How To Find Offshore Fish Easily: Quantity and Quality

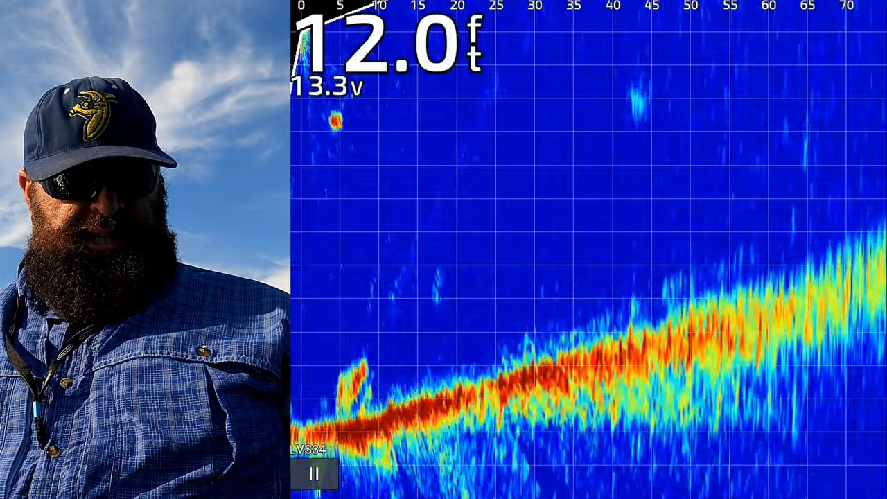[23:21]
On screen: depth 12.0 ft
The next one marks the top of that hump.
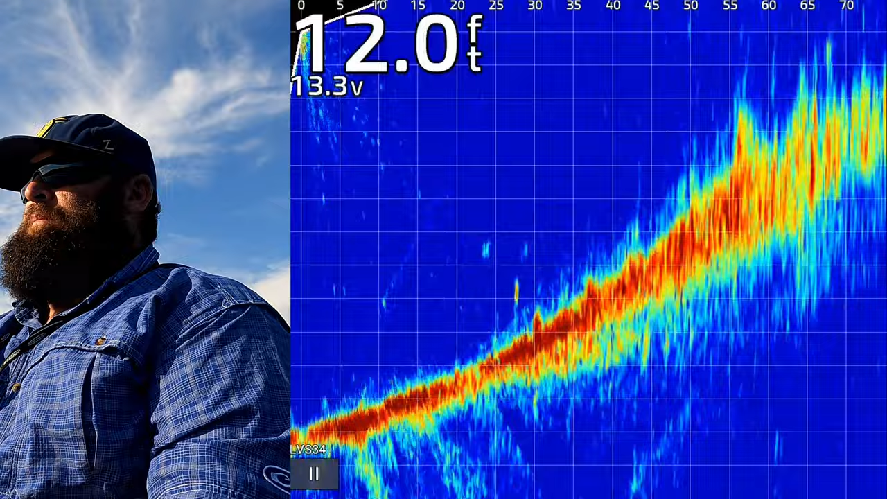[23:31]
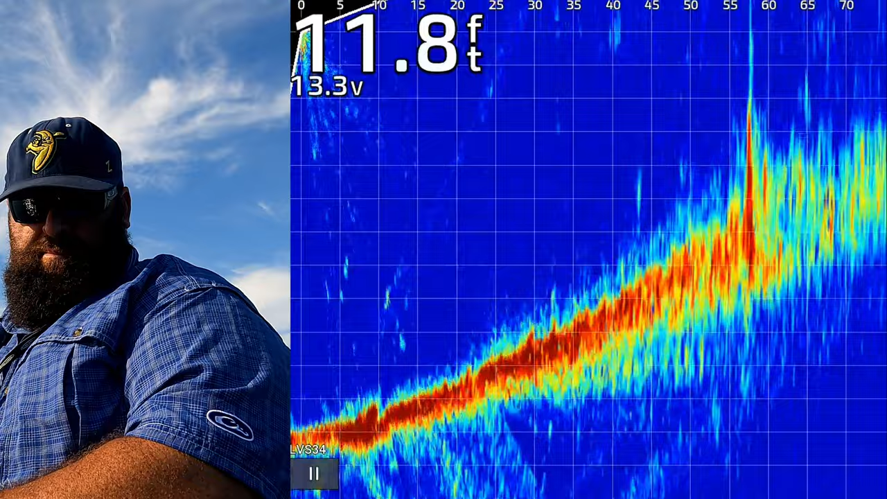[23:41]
On screen: depth 11.8 ft
Couple fish over there for sure. Got one on. He's a pretty good one. Might be a largey. Big jump. Coming up. Haha, it's a smallie. Cool.
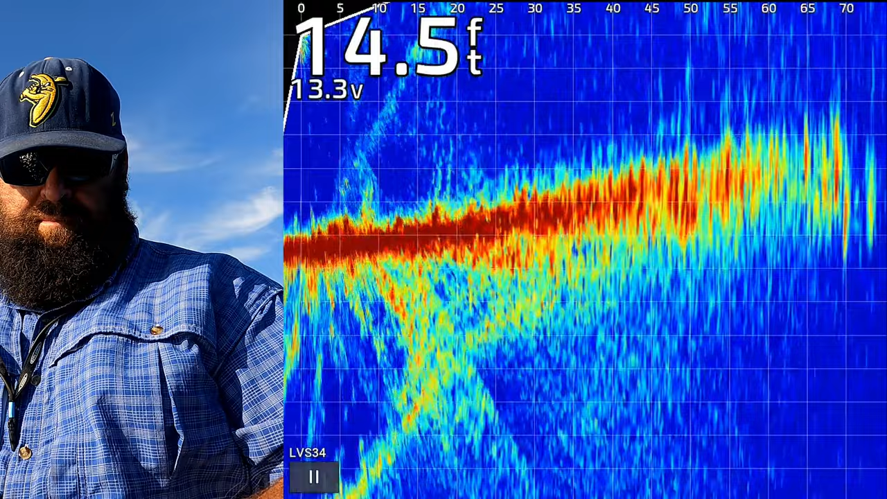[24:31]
On screen: depth 14.5 ft
There he is. Followed it up.
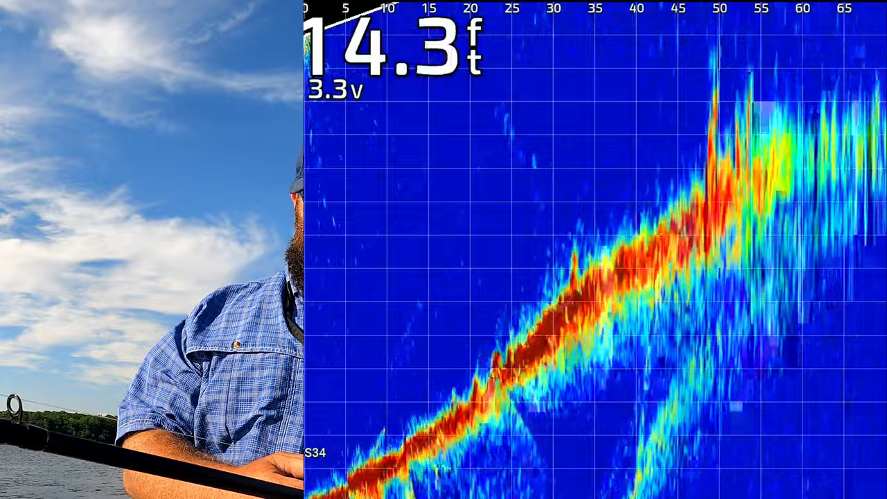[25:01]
On screen: depth 14.3 ft
Those look pretty fishy right there at 45.
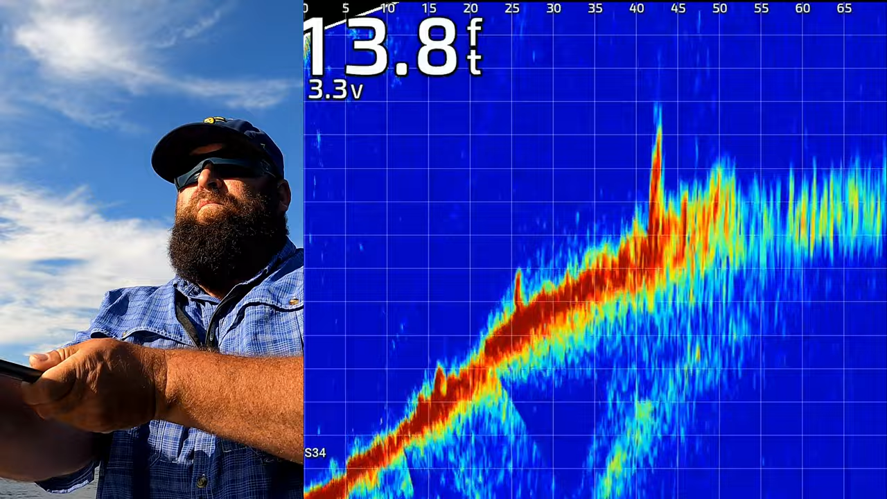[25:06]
On screen: depth 13.8 ft
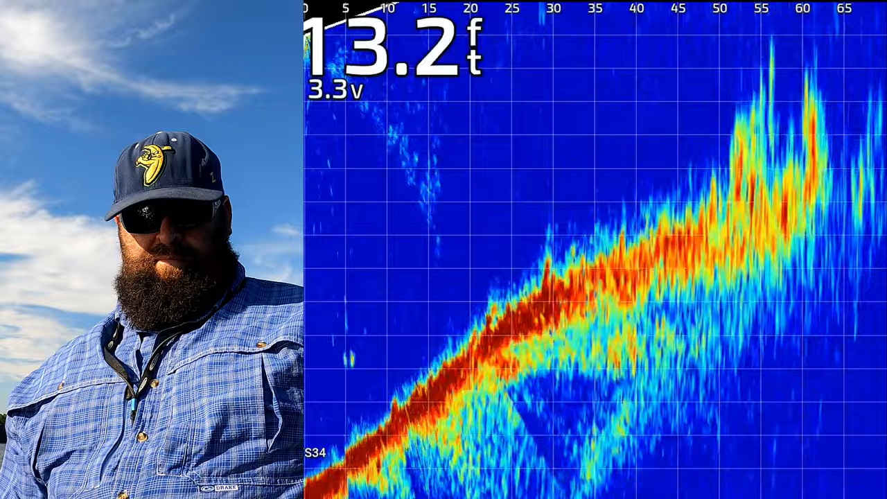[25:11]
On screen: depth 13.2 ft
Definitely a couple fish there at 55, up in those rocks.
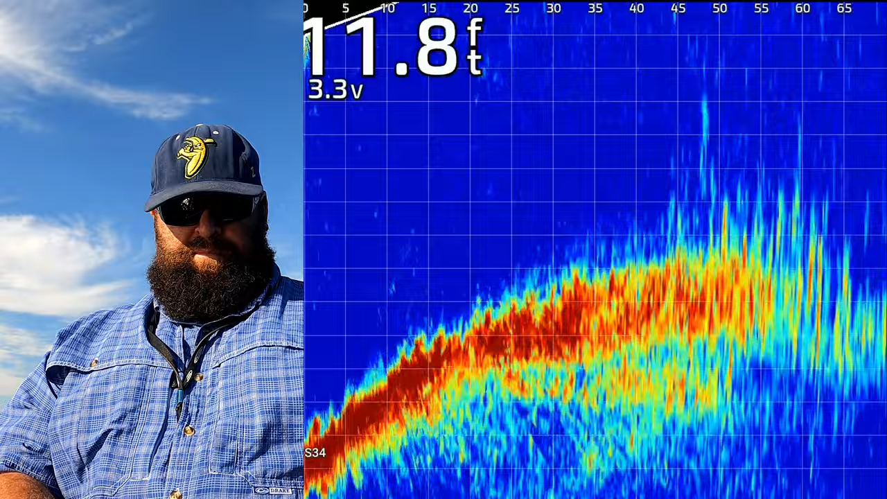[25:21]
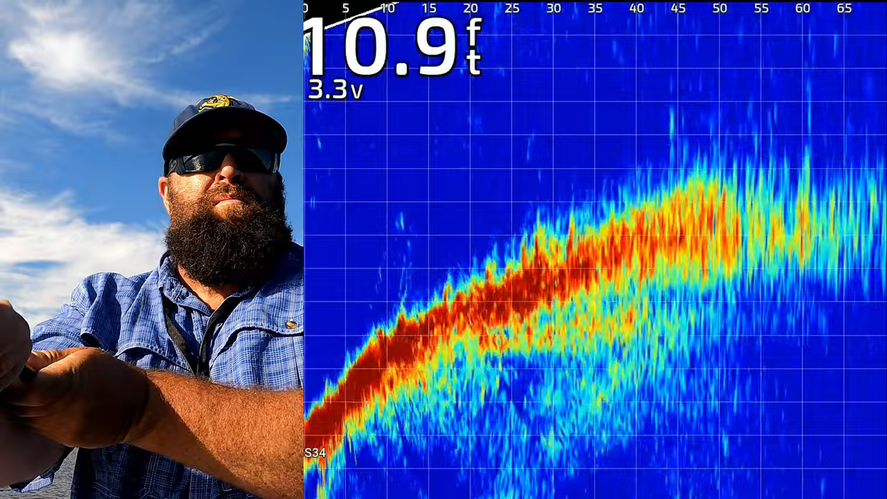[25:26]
On screen: depth 10.9 ft
Definitely a couple fish there at 55, up in those rocks.
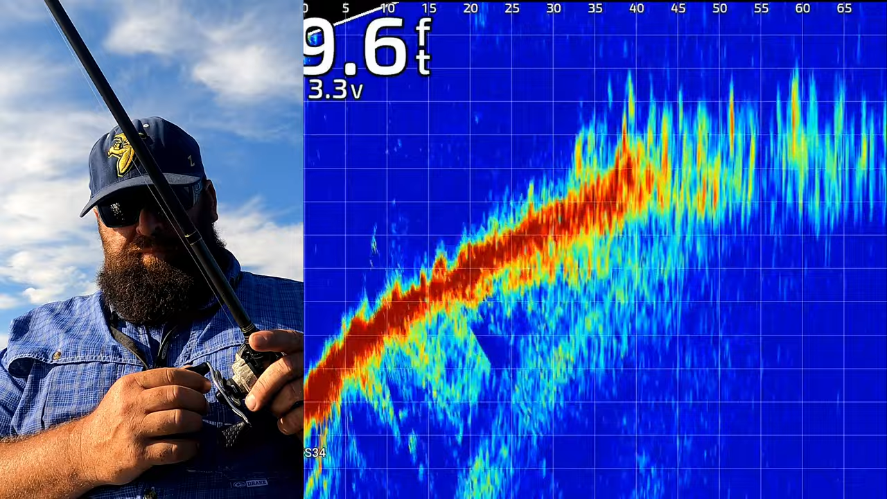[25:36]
Yep. There he is. Yep. Yep. Coming up.
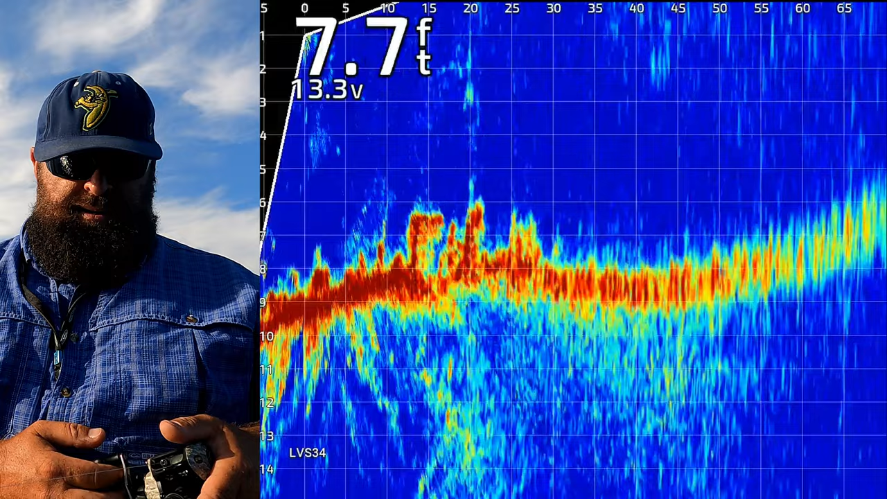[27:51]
On screen: depth 7.7 ft
We're in about seven foot. So I don't see any fish in there. But that doesn't mean there's not fish in there.
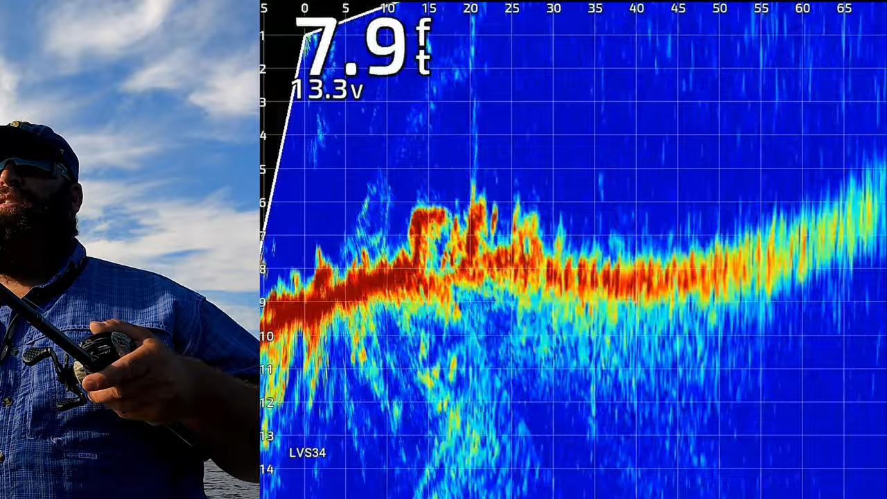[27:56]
On screen: depth 7.9 ft
It's so rocky in the... Oh, yeah, there is a fish in there.
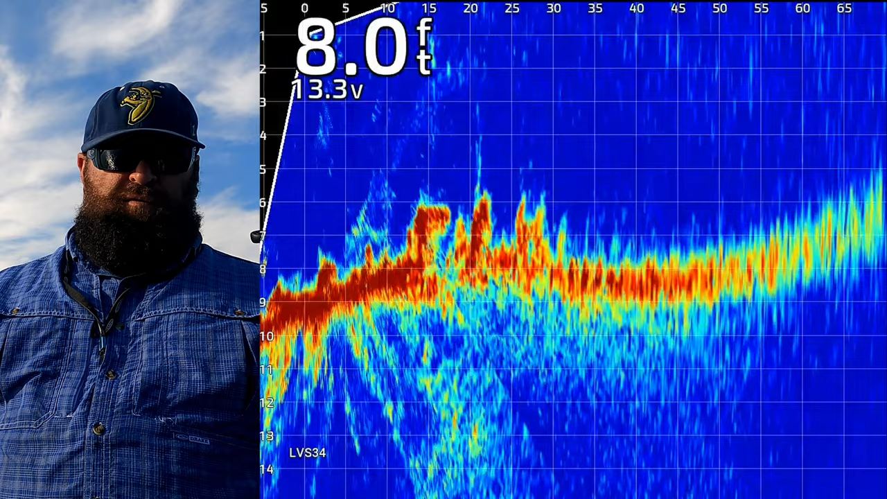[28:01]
On screen: depth 8.0 ft
So I just moved my jig and spooked him. But we'll see if he comes back, just circles around it and bites.
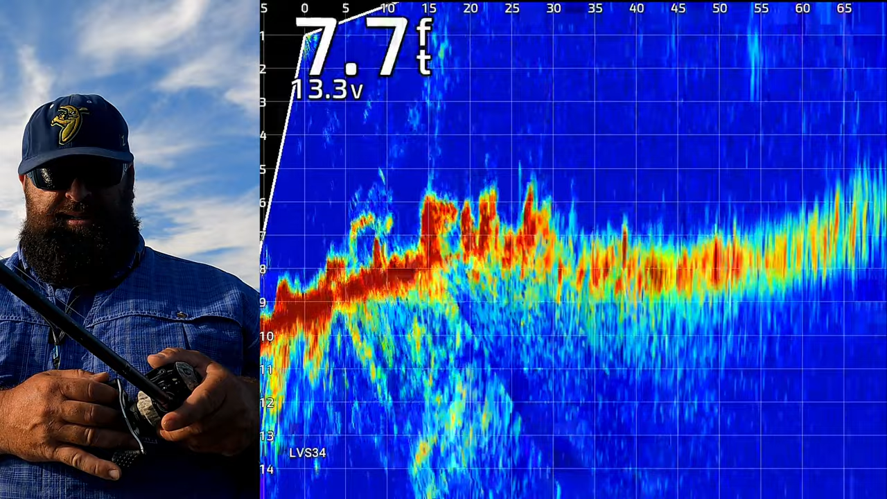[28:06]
On screen: depth 7.7 ft
Oh, he did too.
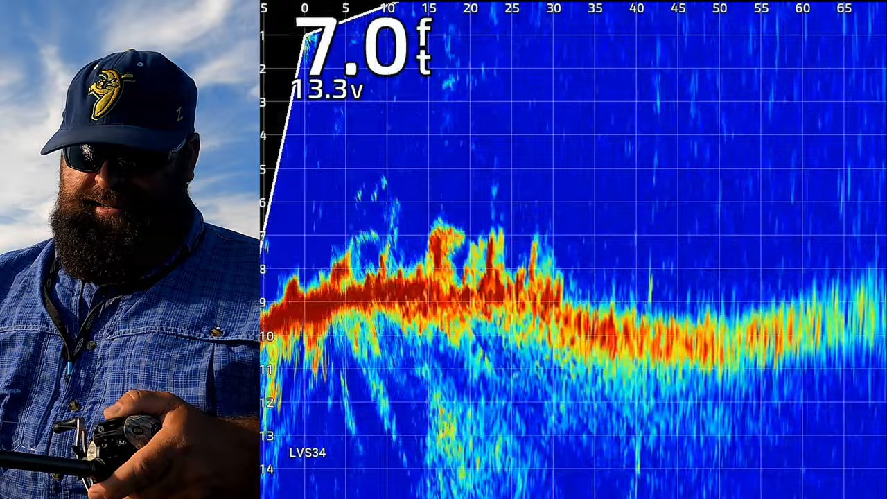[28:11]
On screen: depth 7.0 ft
Man, why are they not holding on? They're not really murdering this jig. I think I've got two or three chasing right now.
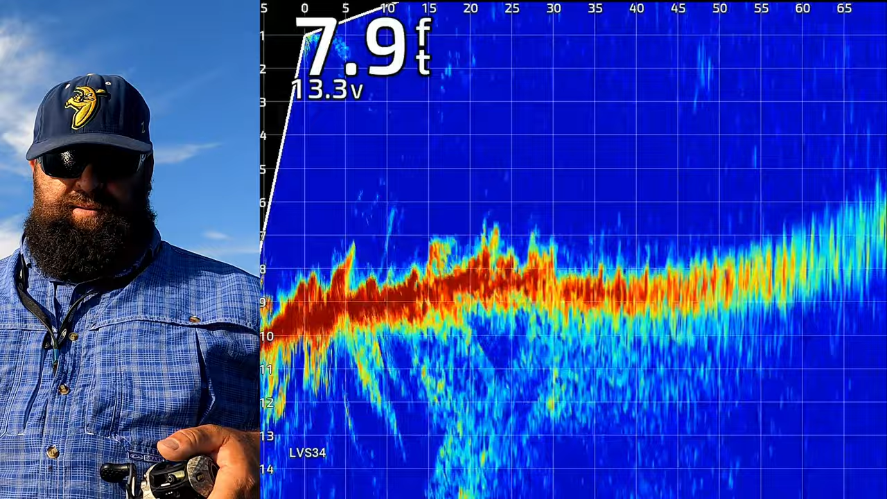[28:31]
On screen: depth 7.9 ft
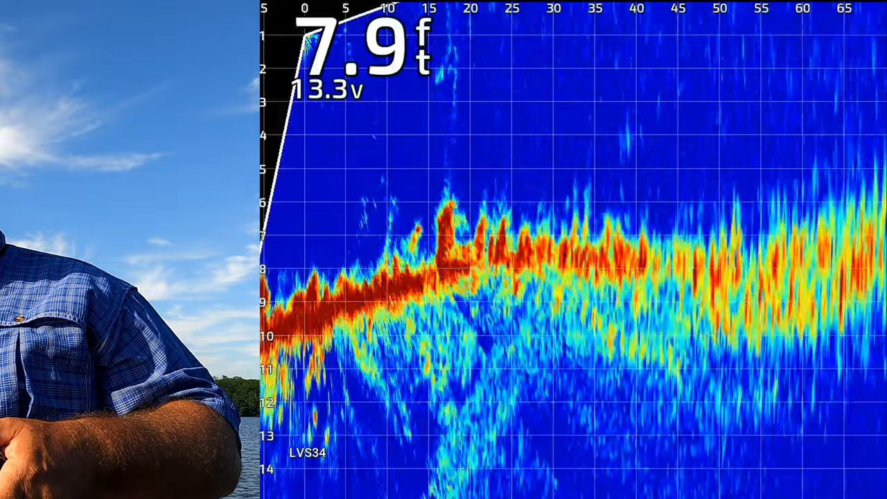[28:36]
On screen: depth 7.9 ft
There he is. Nice. Whoa. That one's got some pull to him. That one's got some pull.